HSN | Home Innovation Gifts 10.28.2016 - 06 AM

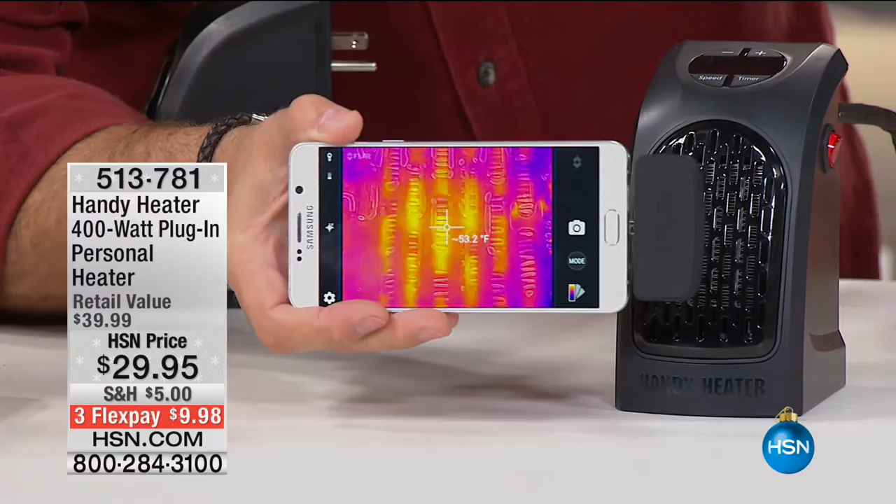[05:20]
You can see the temperature in that right now is like 60-something degrees, okay? Watch this, though. Watch what happens when I turn this on, okay? 66 degrees. I just turned this unit on right here, and watch how fast it's going to heat up. It's going to go from 60... See how it's starting to glow? Let me pull that a little further away. So it's starting to glow right there. It's already up to 70 degrees, and it's climbing, and it does it so quickly. The way that this comes on, look at that, over 100 degrees already. You go from Alaska to Florida like that. Instantly.